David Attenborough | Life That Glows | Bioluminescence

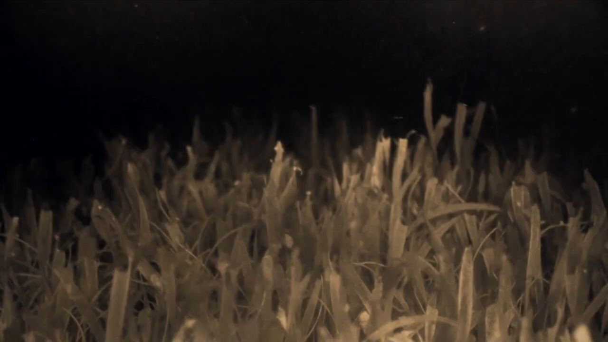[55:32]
The infrared does show there is a spiraling group of males intent on intercepting the female before she can reach the male that's done all the hard work of attracting her.